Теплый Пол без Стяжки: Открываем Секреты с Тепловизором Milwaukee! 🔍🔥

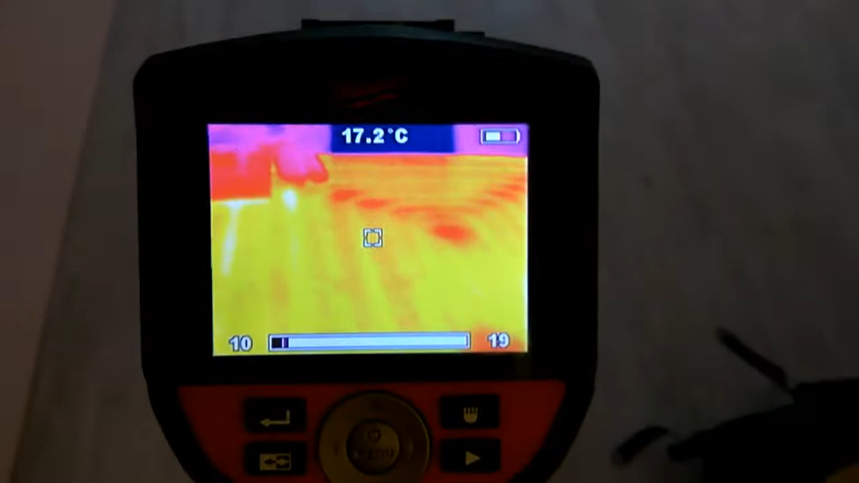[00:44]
On screen: spot 17.2°C
По всей площади комнаты уложен теплый пол,
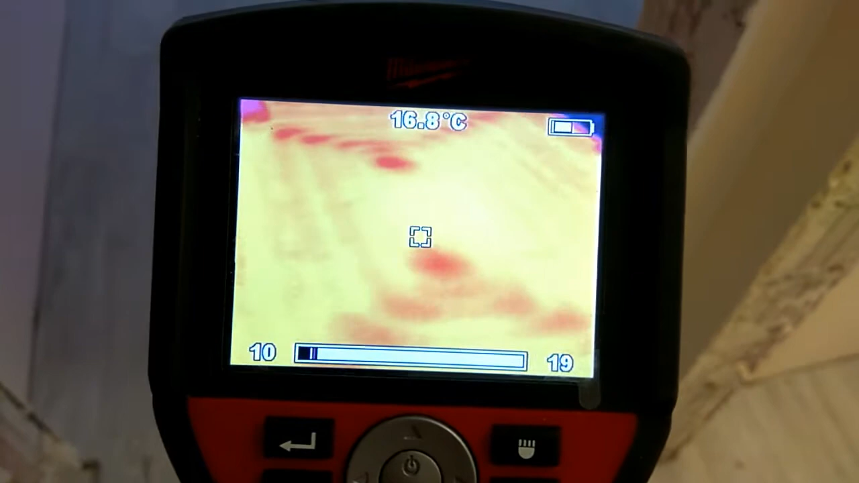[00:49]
On screen: spot 16.8°C
в самой холодной средней точке, где у нас петля, температура 15 градусов,
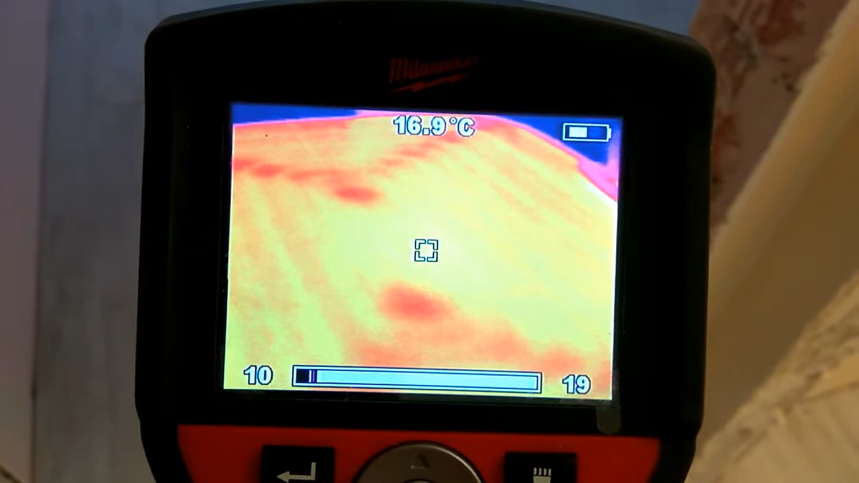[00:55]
On screen: spot 16.9°C
средняя температура 17, температура подачи 18 градусов.
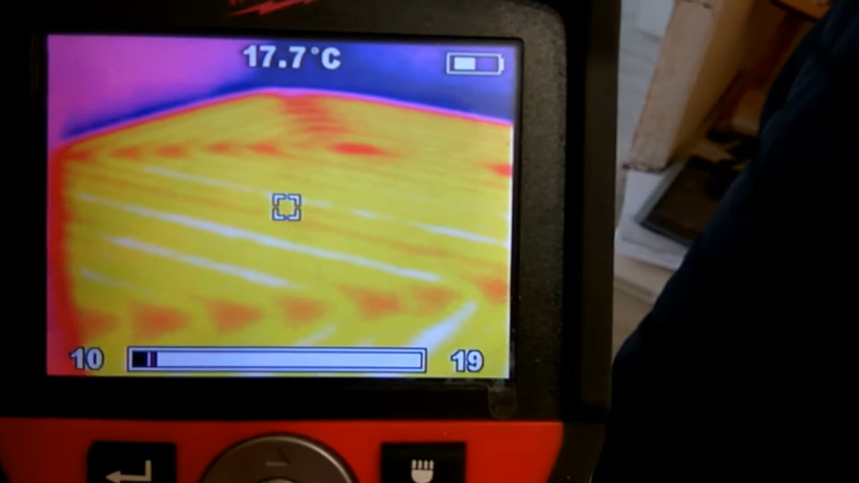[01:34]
On screen: spot 17.7°C
Как мы сейчас увидим, температура на внутренних стенах
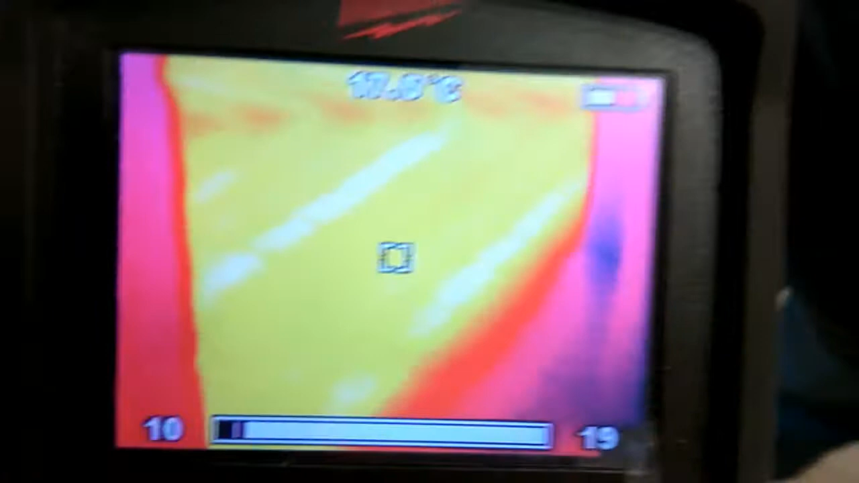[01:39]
местами достигает 8 градусов тепла.
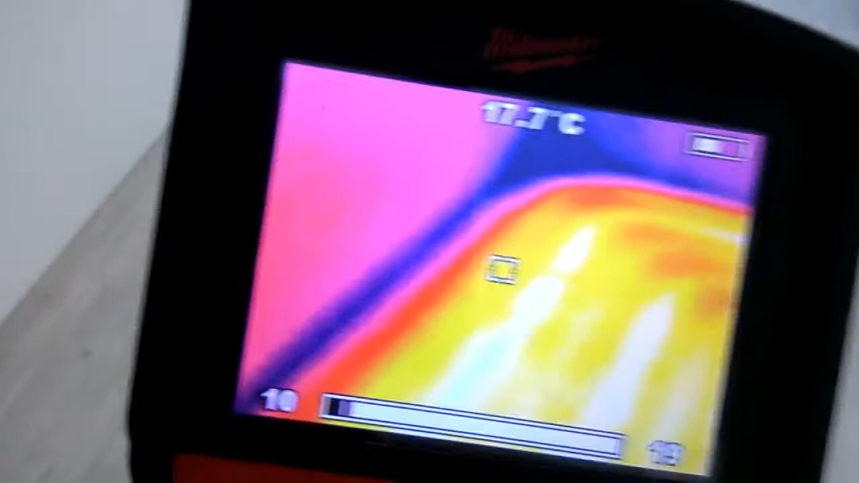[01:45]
То есть промерзание происходит по стене с соседями.
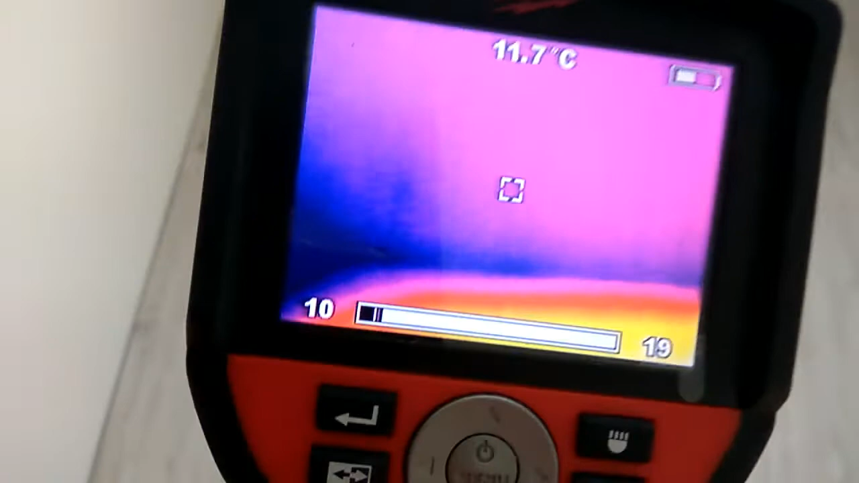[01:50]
On screen: spot 11.7°C
Мы проводили теплоаудит квартиры снаружи, со стороны балконов.
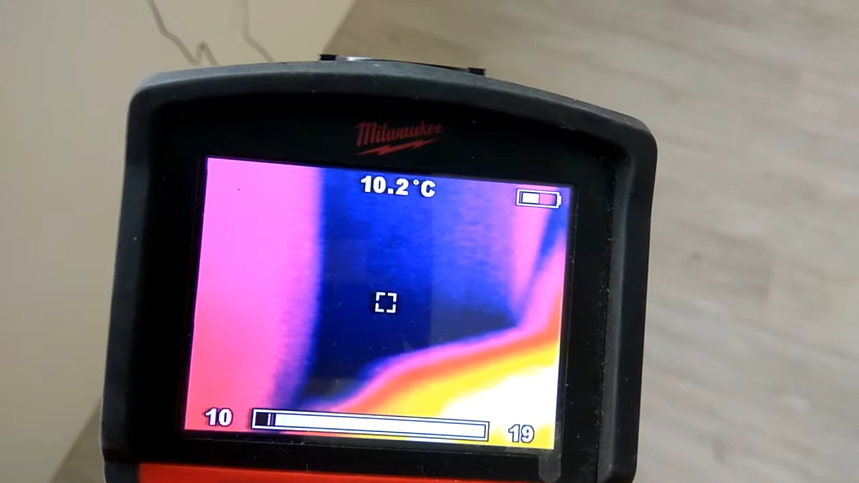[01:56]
On screen: spot 10.2°C
Промерзаний в этих точках, которые мы видим, нет.
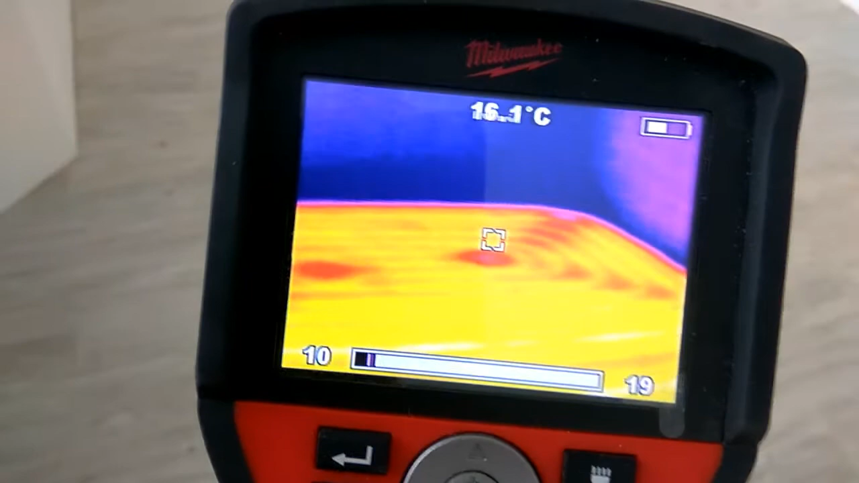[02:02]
On screen: spot 16.1°C
Вот стена внутренняя, на ней 10 градусов Цельсия. Поэтому логично,
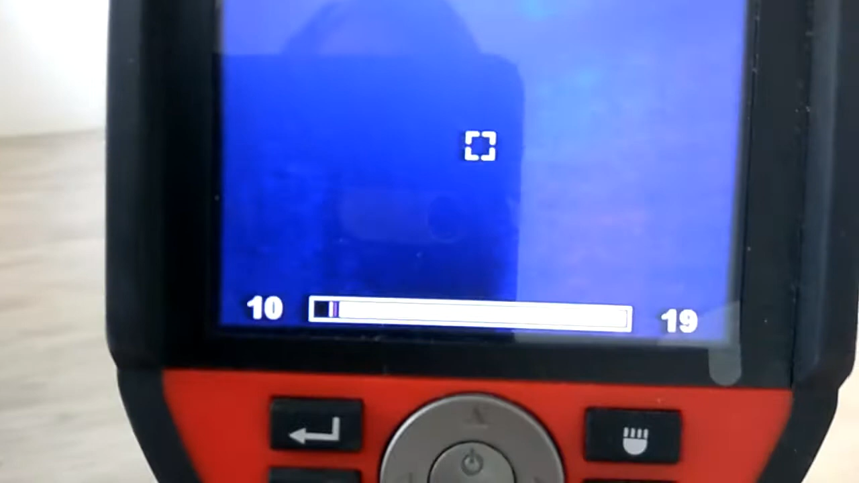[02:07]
что котлу в 4,5 киловатта очень сложно отопить, и свою квартиру, и соседскую.
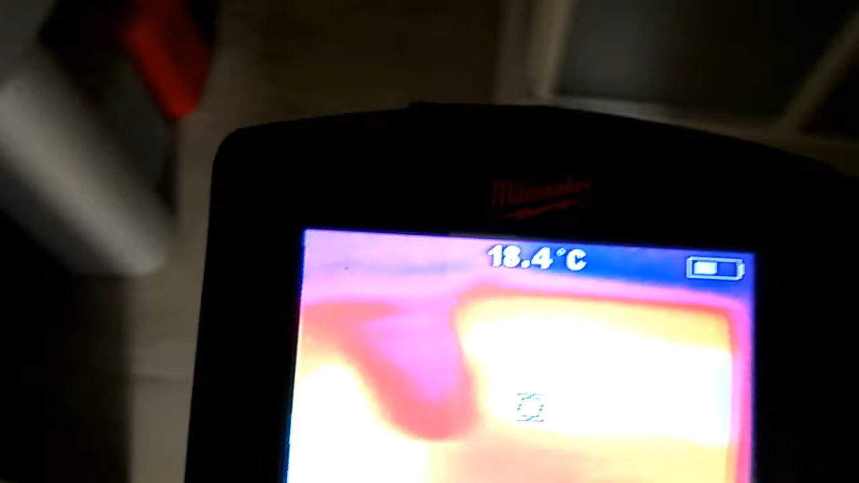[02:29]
On screen: spot 18.4°C
сейчас покажем, как он крепится к полу.
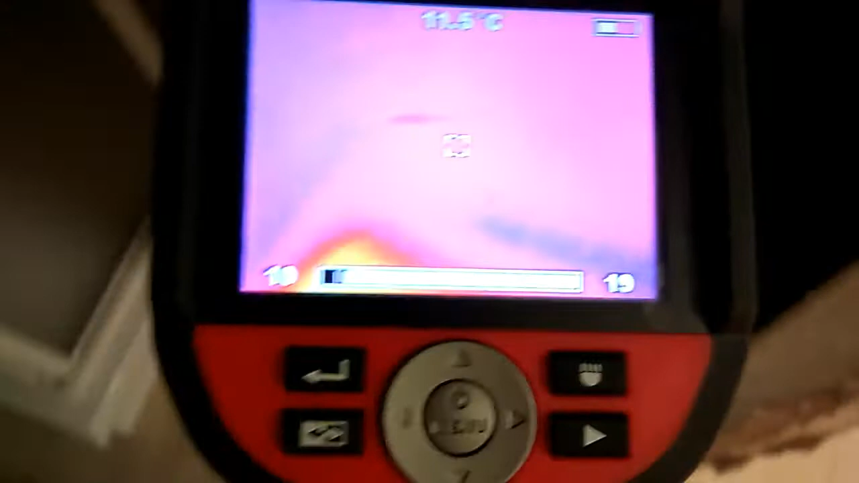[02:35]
Здесь тоже точка промерзания есть, которая уйдет,
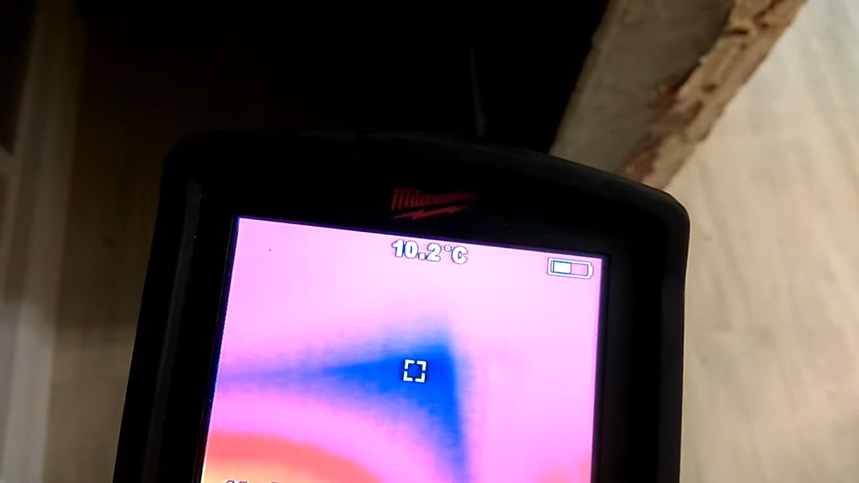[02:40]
On screen: spot 10.2°C
когда соседи начнут топить свою квартиру.